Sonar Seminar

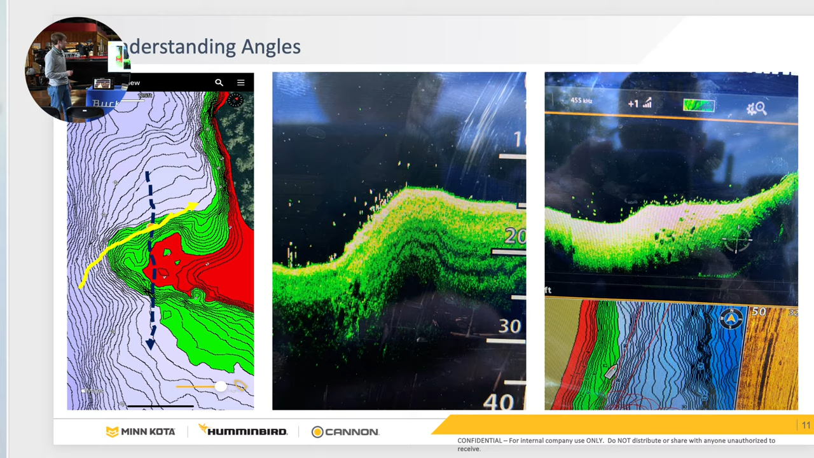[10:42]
They just knew the exact angle to draw that picture. So they idled over it at that exact angle. So side imaging is your boat position is in the middle there and the black is the water column. So with this beam, it essentially goes straight down and out. So what you're seeing in the water column is essentially an upside down ice cream cone that is cut in half. Half of it's displayed on this left-hand side. Half of it's displayed on the right-hand side there. And then of course you're going to get your 90 foot out.
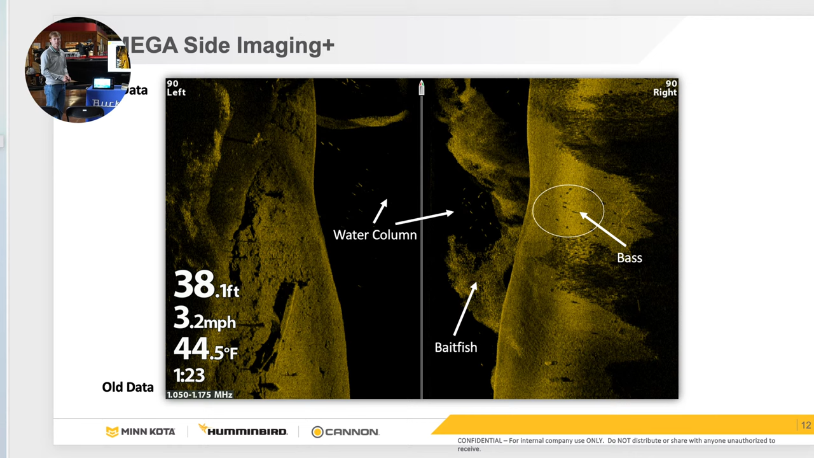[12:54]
On screen: depth 38.1 ft, water 44.5°F, speed 3.2 mph
Most of the time, I always keep my side imaging in the mega frequency range just because I want it the most detail. But if you're scanning a flat and you want to scan 150, 200 foot, you can bump that down to 455 and get that range if you're not wanting any detail there. Settings wise, this is particular to Humminbird Helix.
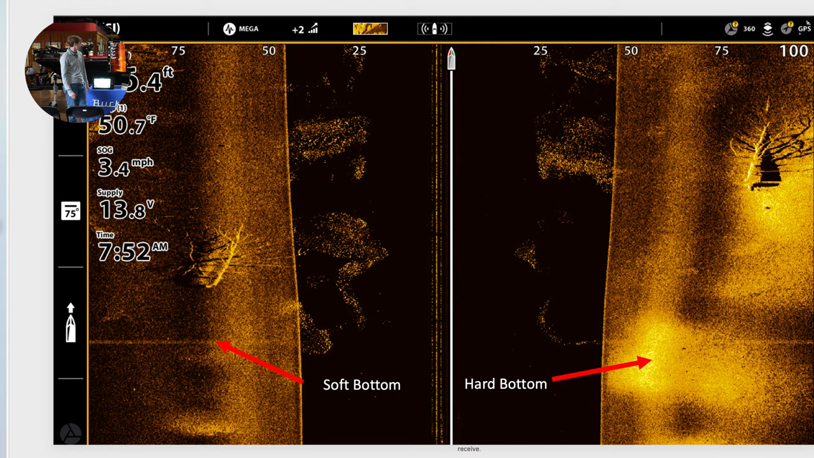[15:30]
On screen: water 50.7°F, speed 3.4 mph
And you can see the brush pile obviously close to the bottom. The reason the shadow is right there next to it there. For those of you who want to see what bass look like, this is all schools of bass on the Tennessee River. These were taken. This is a Solix and then two Helix pictures there. A lot of times I won't even see, you know, a rice grain on side imaging with a shadow behind it. Oftentimes, just like I got a pen and I just drew some lines in the screen. As you can see on this far left, you can see just like a lot of just lines and dashes in the screen.
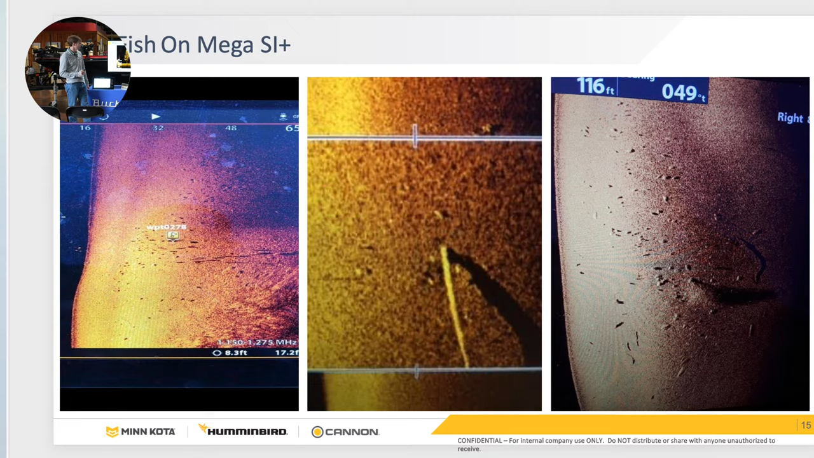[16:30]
Any questions about side imaging? So for our down imaging, this is the same thing that's showing straight down underneath the water column and side imaging there. This starts from the right and moves to the left, so your new data is going to be on the far right. So everything under that zero is straight down underneath you. Everything else is past history. Now, one thing that Helix or Solix and Apex can do is they can actually scroll back.
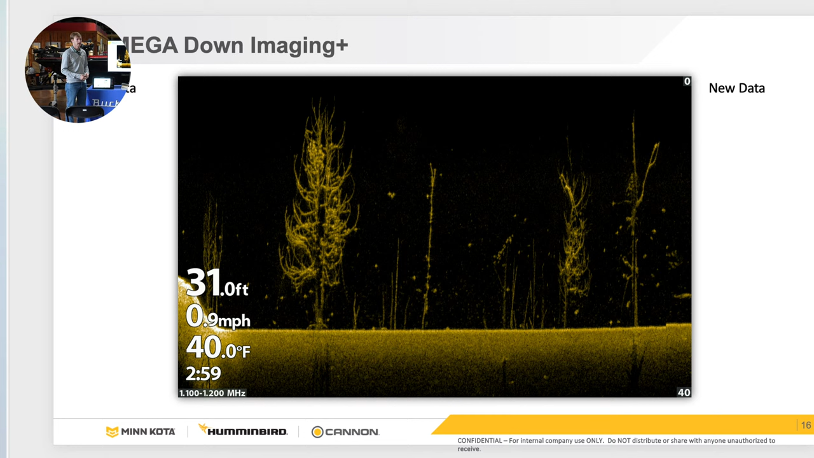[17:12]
On screen: depth 31.0 ft, water 40.0°F, speed 0.9 mph
So if you miss something, it actually records it for a pretty good while. Helix, once it goes past this screen here, you have to redo it or just mark it and then try to get as close as possible. So Solix and Apex can record that data there. On down imaging, fish are going to look like fish which is a white dot and a tree is just going to draw a tree. Biggest thing with trying to get a picture to look like this is the angle that you go over that tree. If you just miss it slightly, the image will get distorted a little bit. So, same thing, sensitivity, contrast, it's identical to side imaging there and setting that up and getting to the setup tab is the same way.
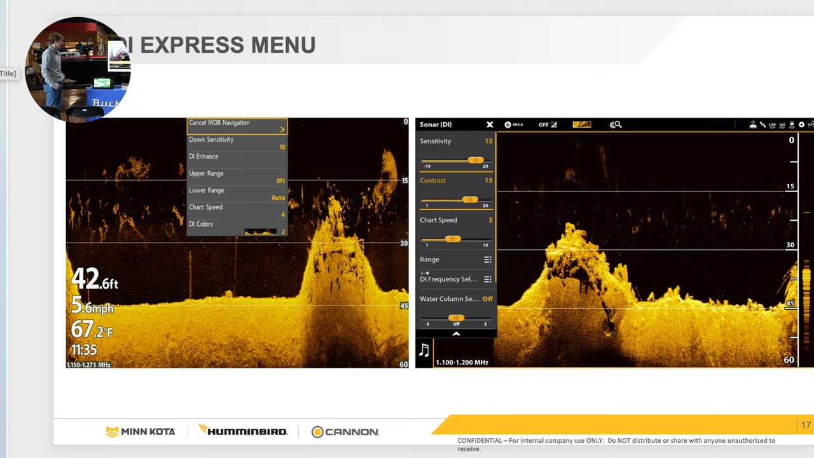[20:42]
On screen: depth 42.6 ft, water 67.2°F, speed 5.6 mph
This is what some fish look like. These are all bass and bait fish on that right hand side of what bass look like on down imaging. This particular example, you can see I'm a mega, but I am going over a bridge and I wanted to get the detail of the bridge actual column there. That's why I did that. But most of the time, that one's in 455 there.
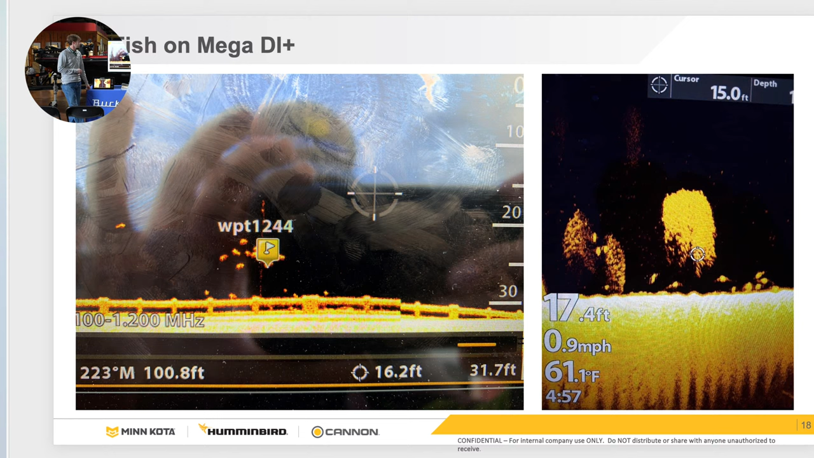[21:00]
On screen: water 61.1°F, speed 0.9 mph
Any questions about down imaging? So, the next type of sonar, this one has been around for years. This is kind of the basis for all sonar in general. This has been out for years and years and years and this is essentially what started down imaging and side imaging the sonar wave. It's 2D sonar. This is kind of slowly starting to filter out with the live sonar and all this other good technology.
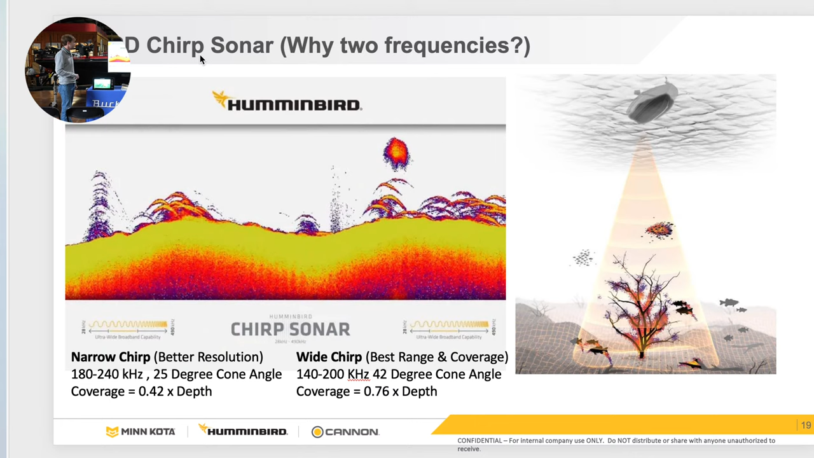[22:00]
You can pick up more objects there with this. This is just a different clear mode or max mode. If you want to get a little bit more detailed, this is particularly for people back when we, before forward facing sonar and you were actually trying to see your lure on 2D sonar at the front, you'd put it in max mode and you can see your drop shot worm and bait better. Oftentimes now there's not many people running 2D sonar actually looking at their bait anymore. So this is kind of starting to fade out.
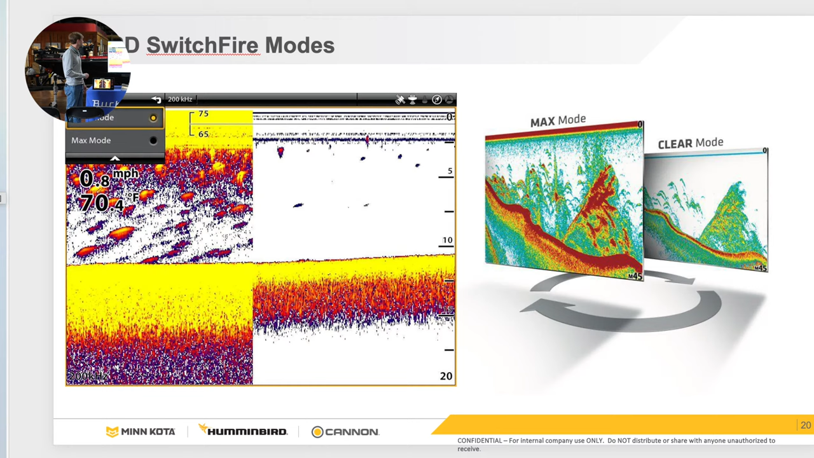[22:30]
On screen: water 70.4°F, speed 0.8 mph
Same thing that I talked about, adjusting sensitivity and contrast, chart speed, et cetera, all is identical to downimaging on your 2D sonar there.
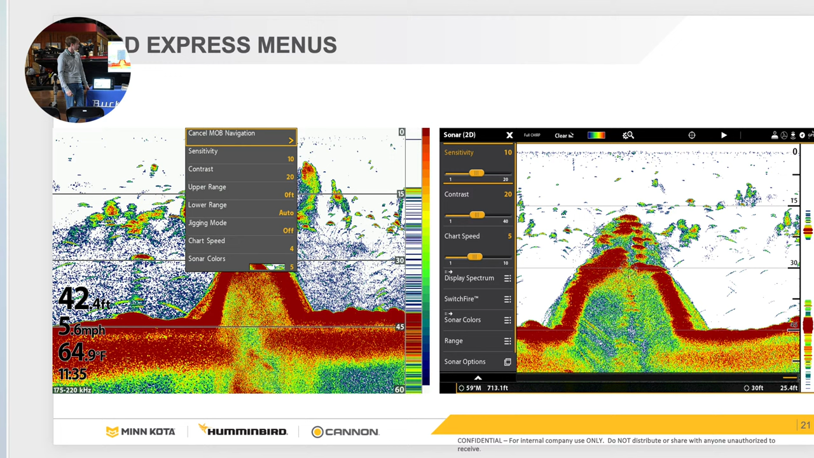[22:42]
On screen: water 64.9°F
How many people have Mega 360? So for those you have don't, this is actually a tool that goes on the actual shaft of the trolling motor or on the mounts on your 4trex or Ultrex. And it is essentially like a rotating side imaging display transducer. It rotates and sweeps every 180 degrees.